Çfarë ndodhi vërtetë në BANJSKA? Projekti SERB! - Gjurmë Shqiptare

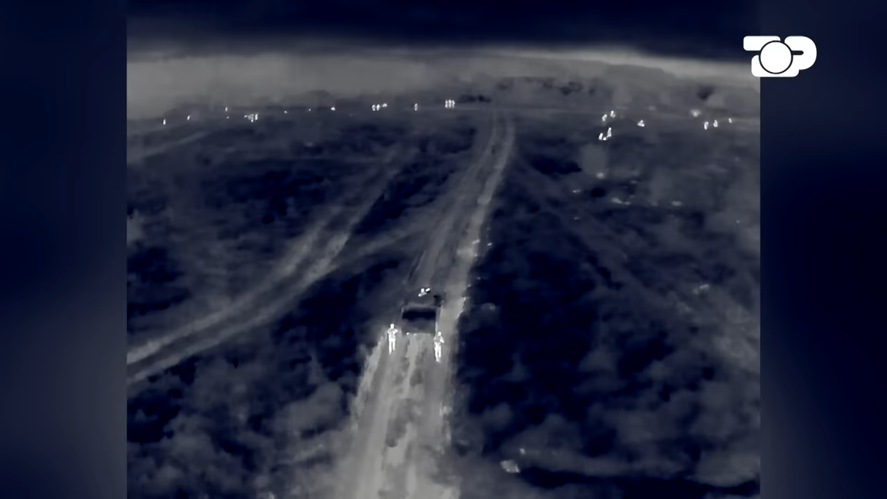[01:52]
ndërsa në vend ngjarje mbërritën forca speciale të policisë së Kosovës.
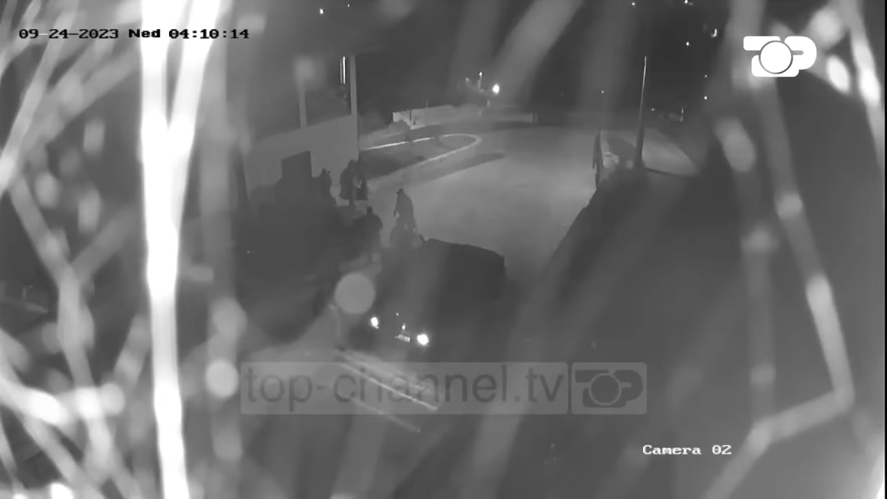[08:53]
Në orët e parë të mëngjesit në Banjsk, mbërrin forca speciale të policisë së Kosovës, të cilat gjenden me njëherë në një sulm të ashpër nga disa drejtime. Në këto pamje të patransmetuara më parë, duket sulmi i ashpër ndaj tyre.
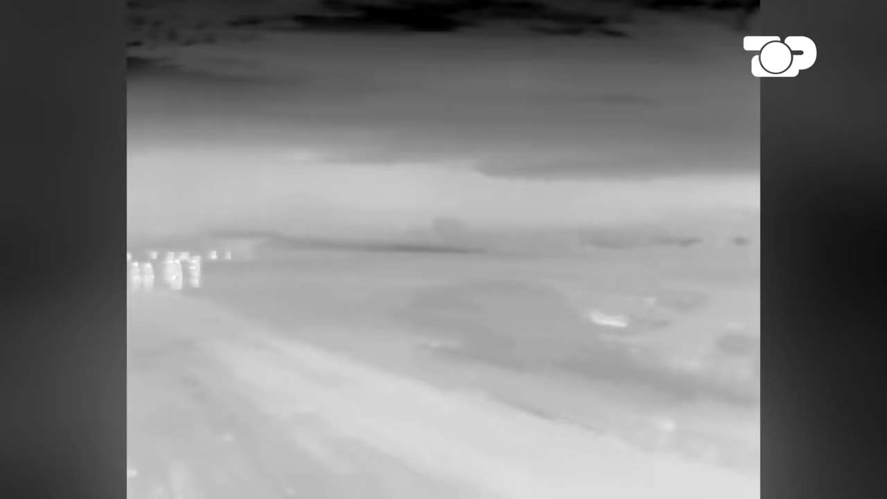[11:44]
Kur ka zbardh, normalisht edhe në bazë të informatave edhe në tokë, manej edhe droni prej ajri,
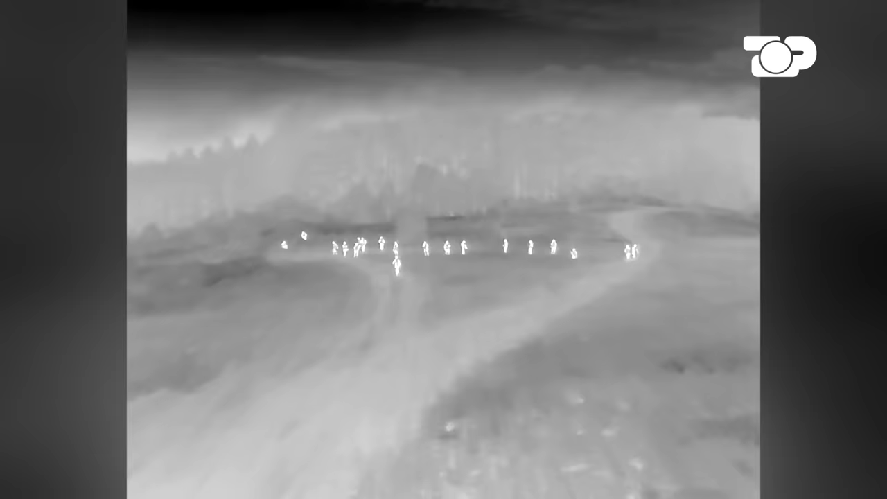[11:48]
e kemi pa sakt se me qka kemë bëjmë.
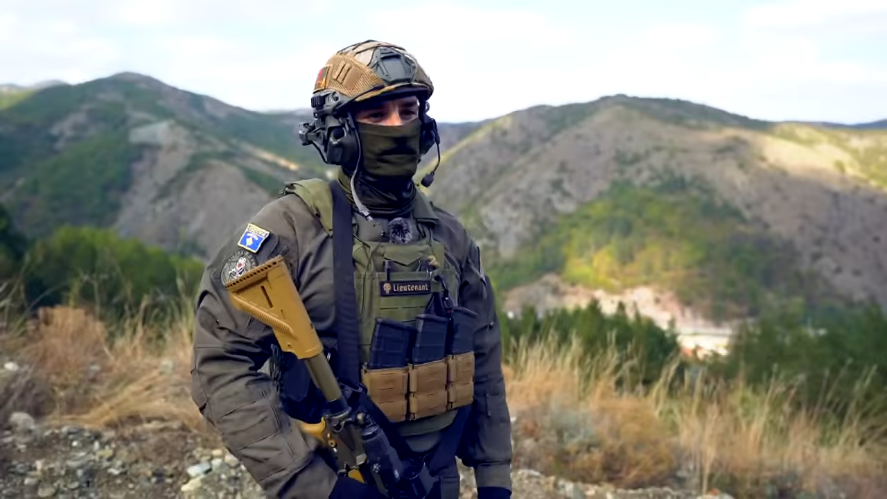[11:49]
Aty kemë kuptu që kemë bëjmë me një grup terrorist. Edhe pse është e vështirë të jepen shifrat të sakta, u dokumentua se grupi terrorist kishte një përbërje të konsiderueshme.
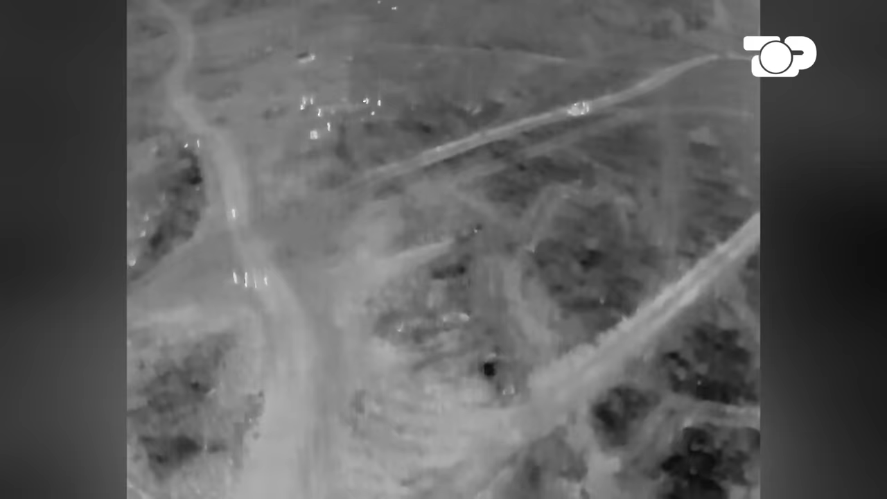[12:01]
Mendohet se janë rreth 100,
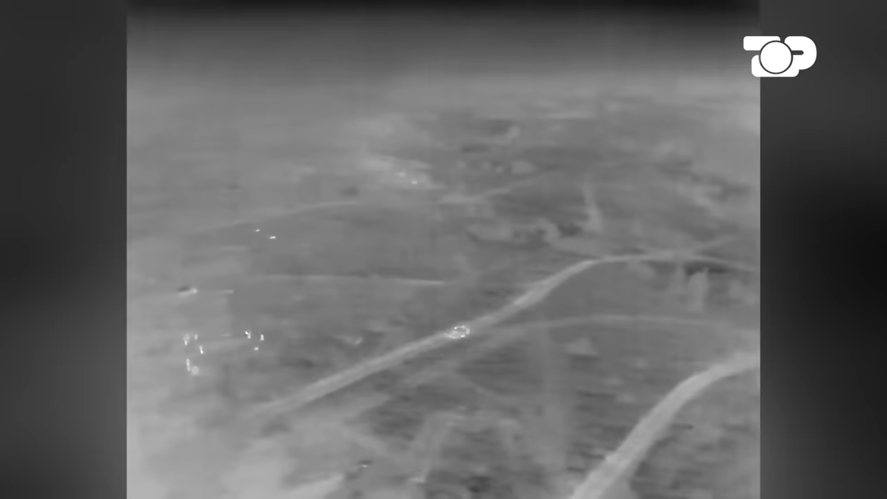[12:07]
ndoshta edhe më shumë pjestarët e ti, të cilët qëndroni në fshat.
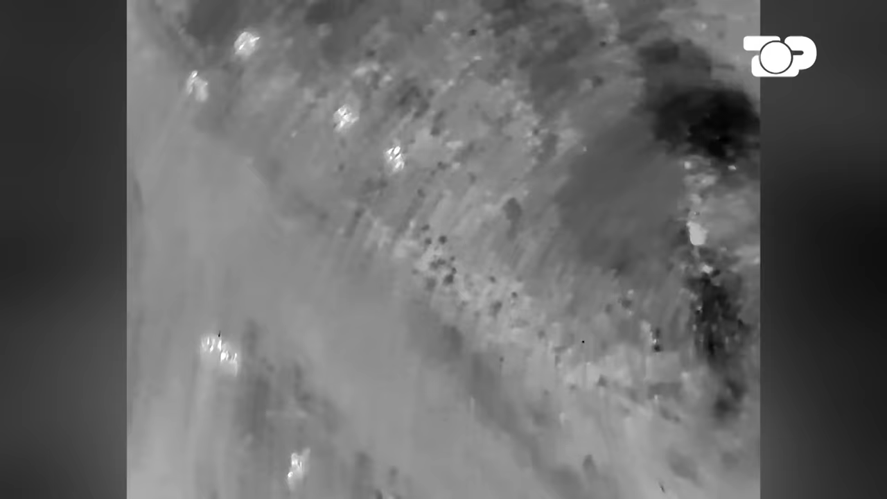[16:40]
Kjo edhe fal pamjeve të filmuara prej sipërmi nga dronët. Edhe grupi i dytë është pritur në zjarrin e armatimit të rënd,
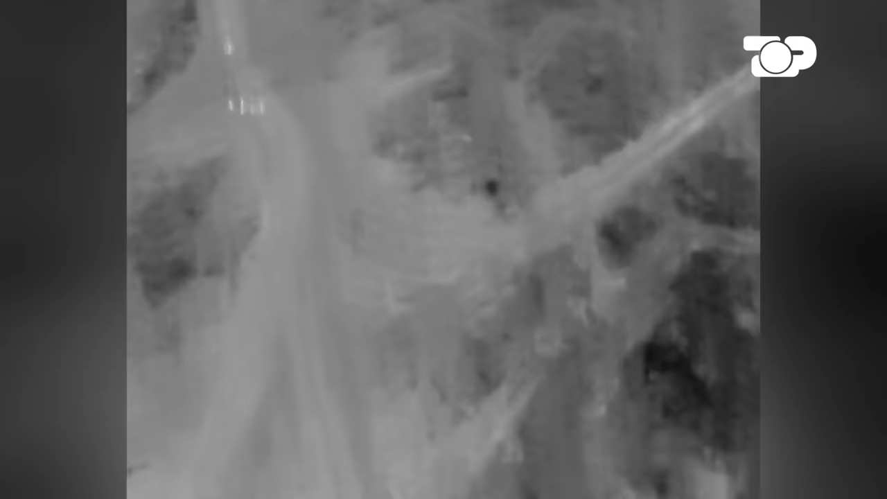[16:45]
siç rrëfen njëri prej drejtuesve të tij.